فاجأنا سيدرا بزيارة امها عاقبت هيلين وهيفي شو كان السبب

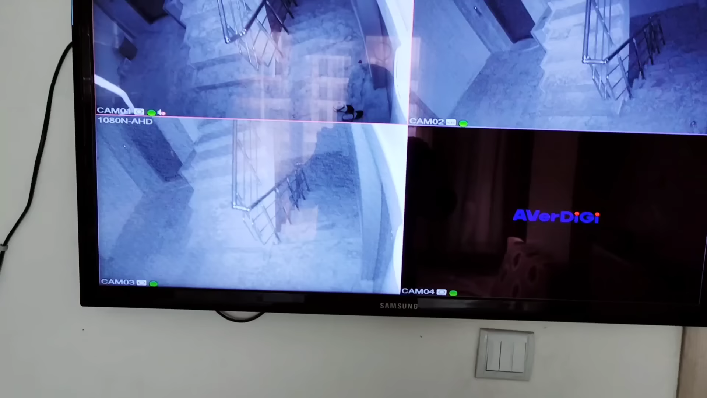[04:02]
هاي الكاميرا تبع بيت سيدرا، رح نشوف سيدرا هلا. لازم تجي من هذا الدرج. بدنا نشوفها لسيدرا هلا. بس تفوت بنروح نفتح لها الباب. هلا اكيد تحت عم تفوت على الاسانسير. هلا رح تجي سيدرا. ليكي كاني وقف الاسانسير. عبد الله لا تلعب بالضو. اجوا اجوا اجوا، رايحين نفتح لهم الباب. هاي اخوها لسيدرا وهي سيدرا.